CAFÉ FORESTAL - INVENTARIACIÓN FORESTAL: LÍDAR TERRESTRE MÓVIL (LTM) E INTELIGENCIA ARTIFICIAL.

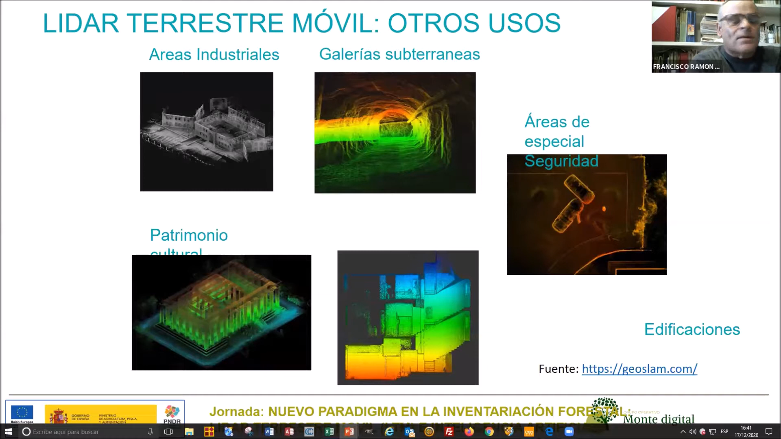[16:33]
obtención de planos vectorizados de antiguas viviendas o de cuevas, pues es ideal porque con cinta métrica y otro tipo de herramientas es muy difícil realizarlo. También, por ejemplo, nosotros lo utilizamos para ubicar pilas de madera,
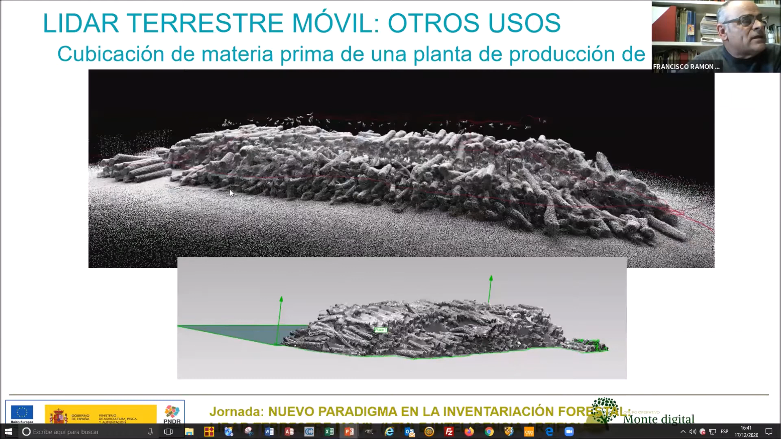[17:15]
Como veis aquí, las pilas de madera se escanean y luego con determinada tecnología, determinado software, se puede perfectamente realizar la envolvente. Y aquí vemos que, por ejemplo, que aquí hay 584 metros cúbicos, quiero decir, estéreos de madera, ¿no? Una técnica de muestreo para saber que un estéreo equivale a 0,6 o 0,5 toneladas o 0,7 metros cúbicos, pues tendríamos una estimación muy precisa de lo que es las existencias a efectos de
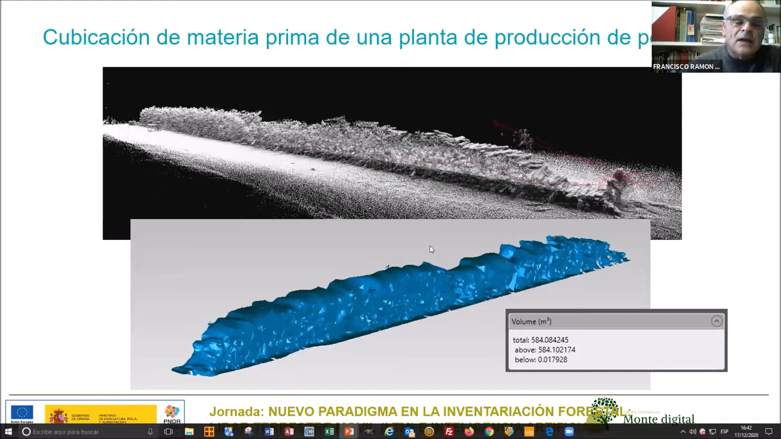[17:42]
contabilidad. Y lo mismo ejemplo de una pila de astilla. Una pila de astilla, como veis aquí, tenemos 1.682 metros cúbicos,
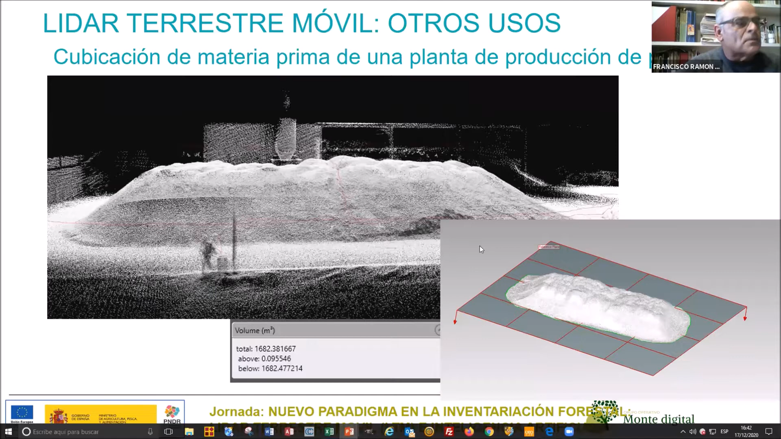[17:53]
cosa muy difícil de medir por técnicas con cintas métricas y otro tipo de herramienta clásica. Bien, desde el punto de vista del LIDAR, cada vez más se están
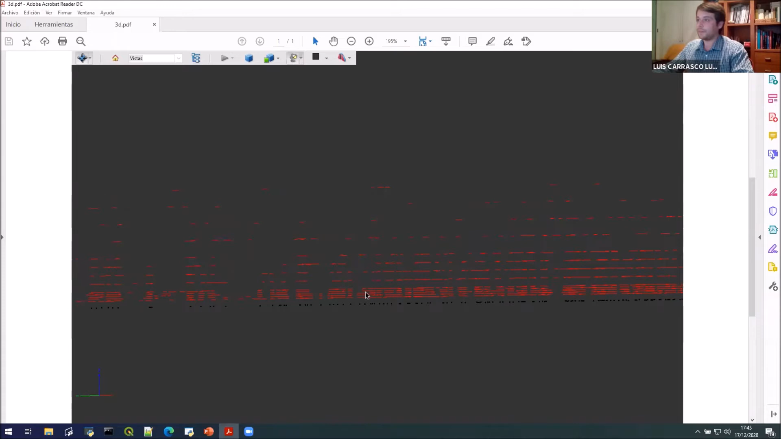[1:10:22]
Pero estas rayitas, si os dais cuenta, son detecciones a diferentes alturas. Vamos a verlo un poco más en perspectiva. Supongo que lo estaréis viendo. Todas las detecciones que se han realizado de una parcela bastante grande.
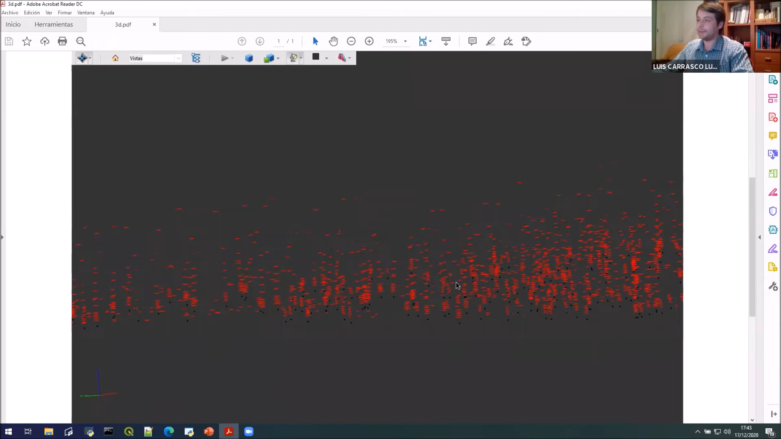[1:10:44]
No sé si esto es un cantón o una parcela. Vemos, nos acercamos un poquito.
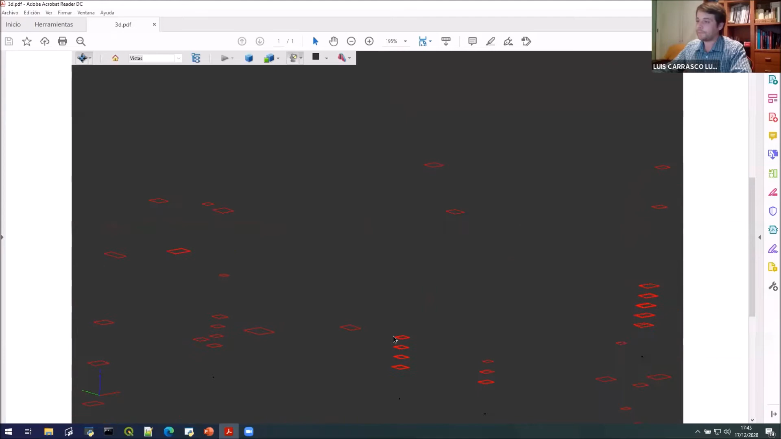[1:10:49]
Ahí están. Estos son detecciones realizadas.
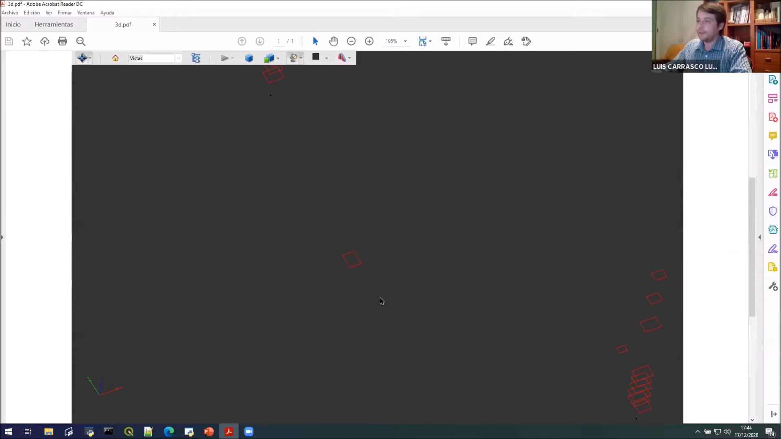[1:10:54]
Otra de las cosas que tenemos que ver de aquí es que, por ejemplo, algunas tienen un puntito abajo y otras no. ¿Por qué? Porque estas de aquí sí que han cumplido la condición de que tiene varias detecciones superpuestas.
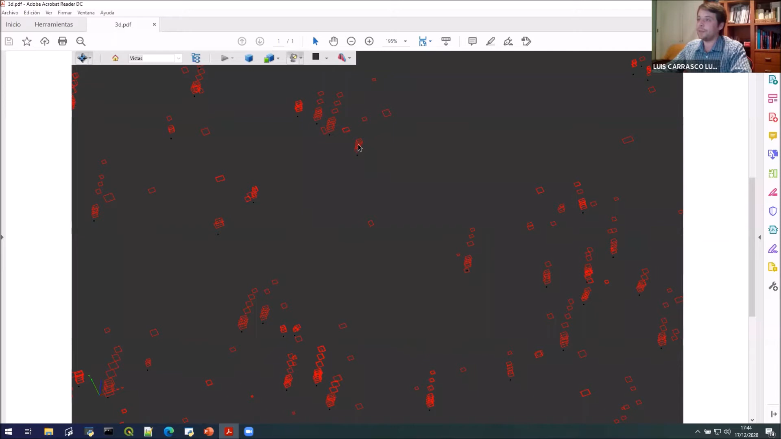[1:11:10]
Y esto de aquí, por ejemplo, no ha cumplido esa condición. Eso será algo que habremos detectado, que la inteligencia artificial pues lo habrá considerado como un círculo, pero no es.
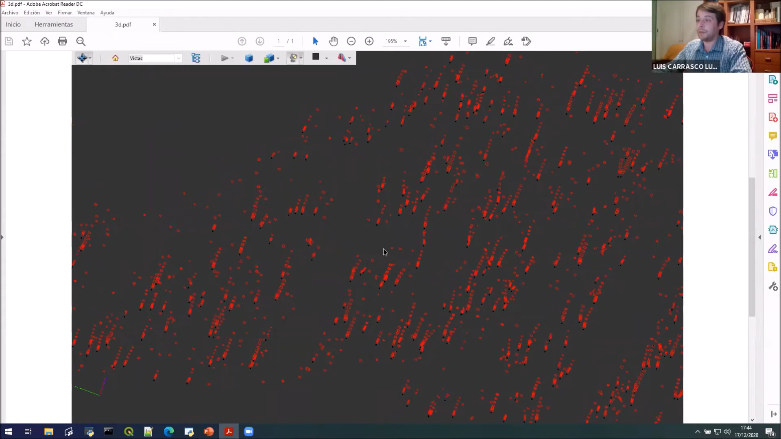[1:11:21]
Cualquier tipo de matorral o cualquier cosa de la copa de los árboles. Esto es bastante explicativo de todo lo que hemos comentado.
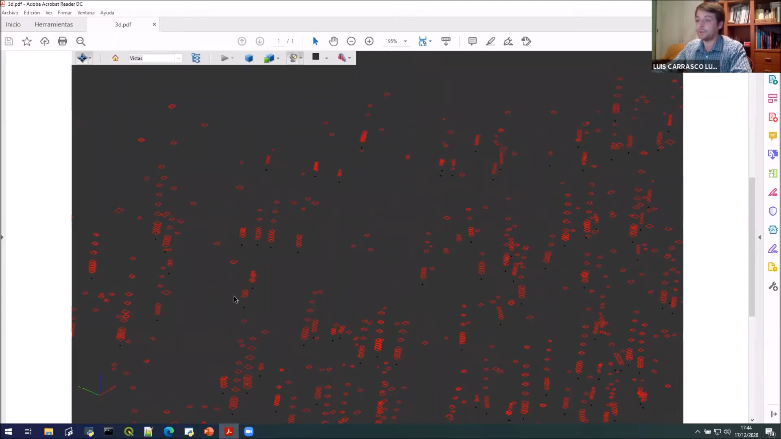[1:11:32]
Y con esto tendríamos pues todos nuestros árboles definidos en el espacio, en un espacio con coordenadas absolutas.
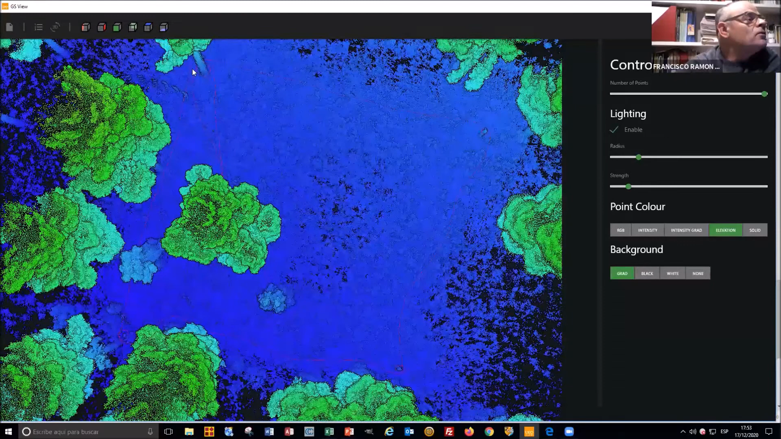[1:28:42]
No sé si veis la línea roja. Un poquito más. La línea roja va por aquí. Estos son la esfera 1, 2, 3 y 4. Hay muy pocos árboles, hay dos árboles. Bien. Fijaros que parece que hemos hecho un vuelo. No es un vuelo. Es que al recorrer esto salen tantos puntos que recoge, digamos, la masa como si fuese un vuelo aéreo.
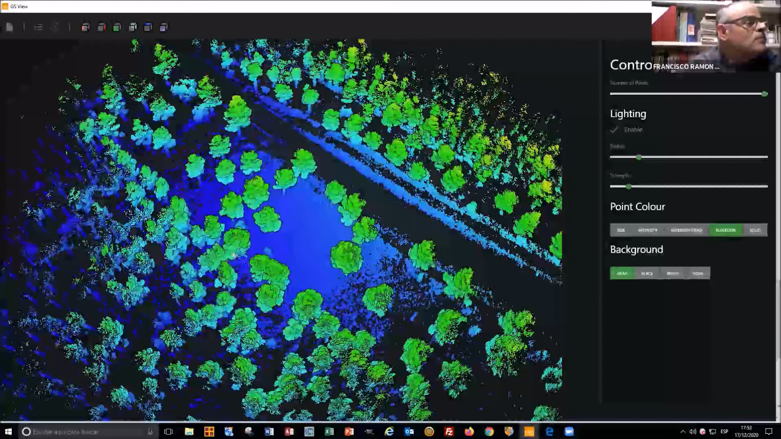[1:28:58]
Pero con la ventaja de que se está viendo muy bien el tronco.
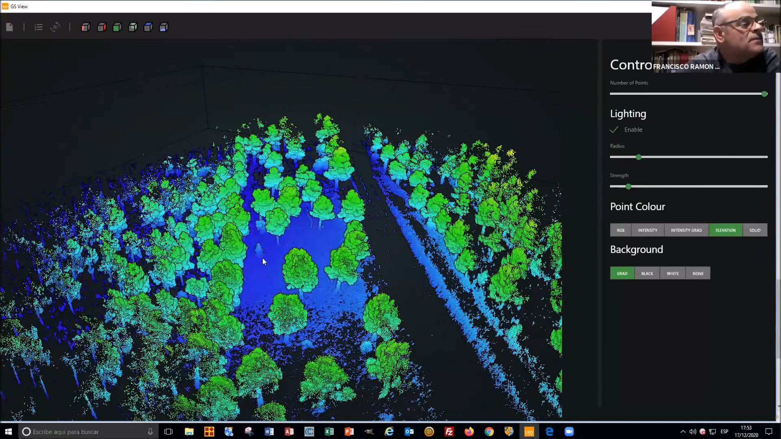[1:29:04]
Y gracias a que se ve muy bien el tronco, iForest puede reconocerlo. ¿Veis?
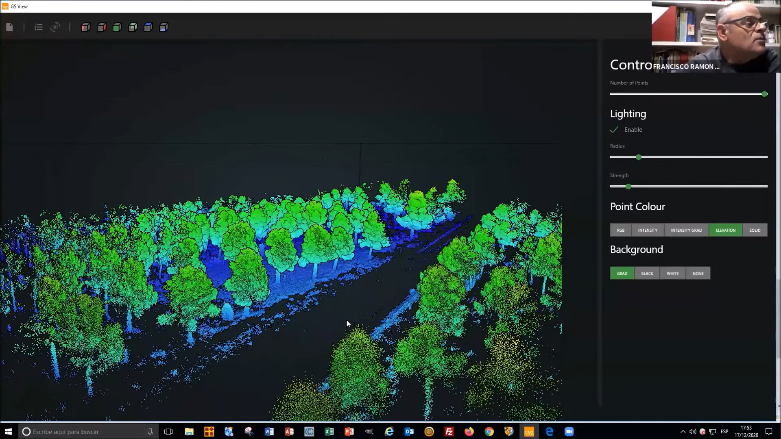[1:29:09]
Me puedo meter dentro y ver, por ejemplo, aquí una estaca. Una estaca con...
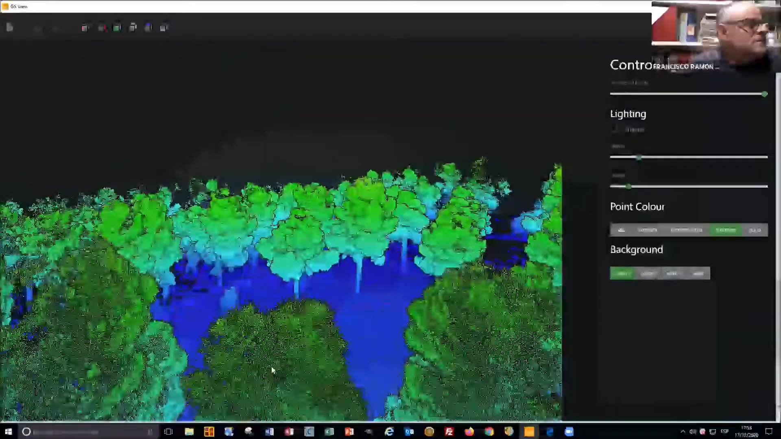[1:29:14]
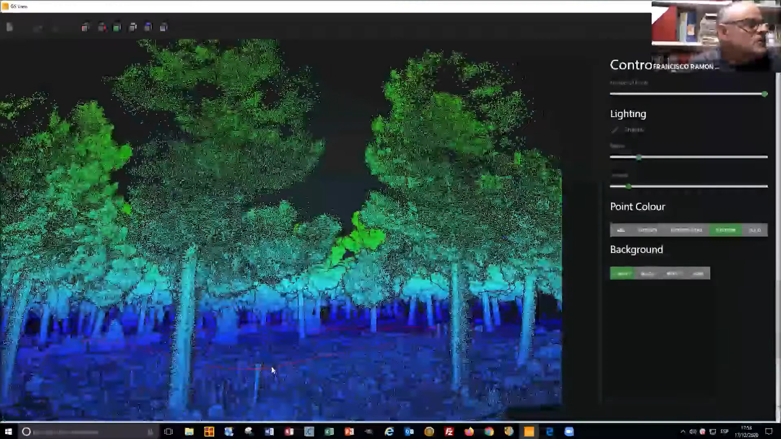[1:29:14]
Esta es la estaca o la esfera.
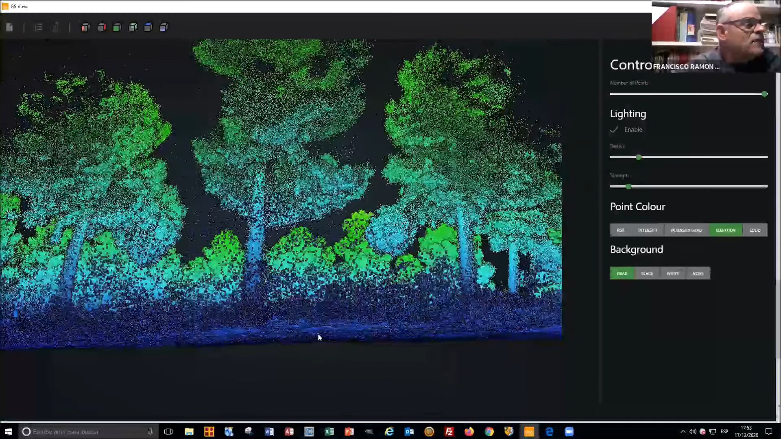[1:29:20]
Bien, ya lo tenemos aquí. Con lo cual, ¿para qué quiero
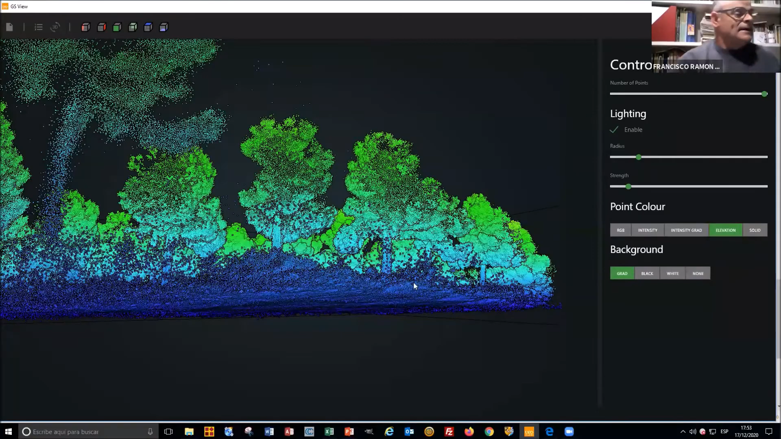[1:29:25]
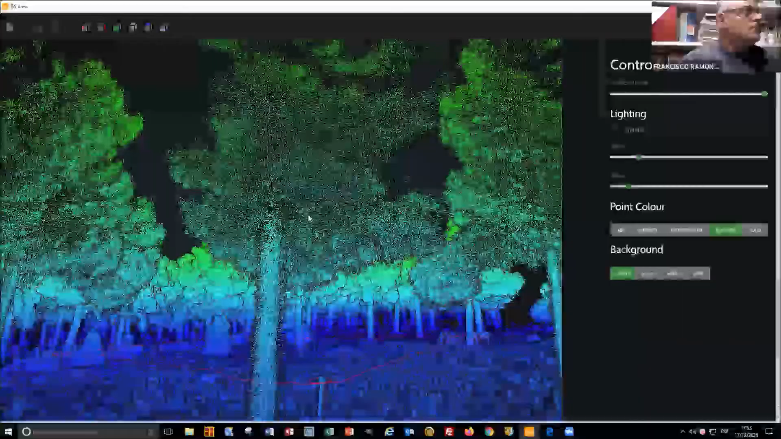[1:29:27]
¿para qué quiero todos estos puntos de acá si lo que me interesa es solo esto?
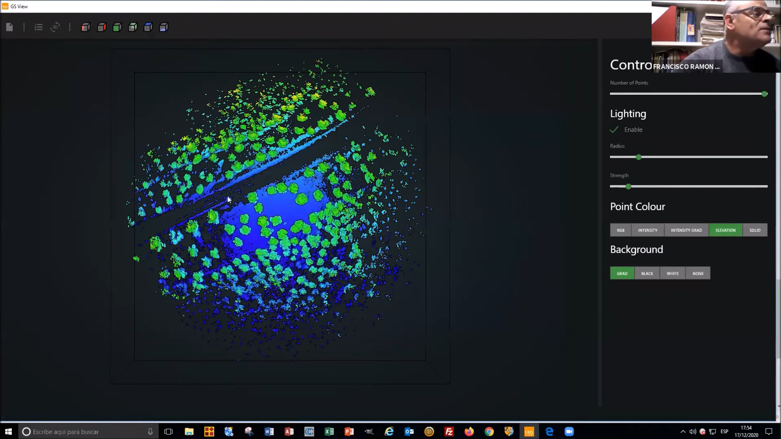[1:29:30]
Pero fijaos que podría haber utilizado una parcela más grande, aunque aquí no me interesa porque es un camino y distorsionaría un poquito los datos estadísticos, porque esto no es monte, eso es camino. Pero podría utilizar parcelas más grandes, o sea, a pesar de que he medido de esa manera, y aprovechando que Edgeforest reconoce un árbol también, aunque no tenga el círculo bien definido de su tronco, porque si yo he pasado por aquí,
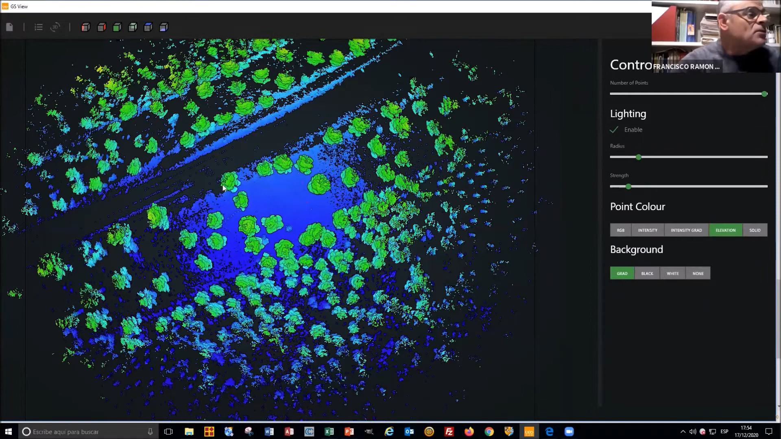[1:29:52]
estos troncos los ve por la mitad. Por aquí no tenemos visión, ¿eh? Por tanto, podría hacer la parte, pero esos árboles los podía reconocer con Edgeforest. Una vez que tengo visualizado esto y veo que está bien,
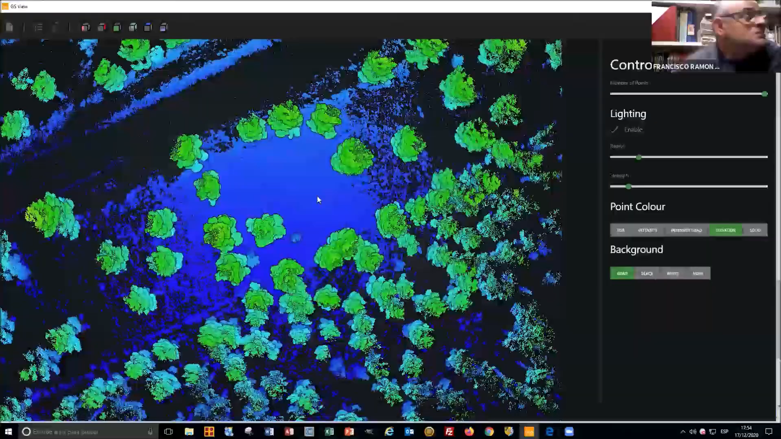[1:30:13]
pues voy a recortar la parcela que me interesa y me olvido de todo y así va todo más rápido. Por eso me voy aquí a Draw y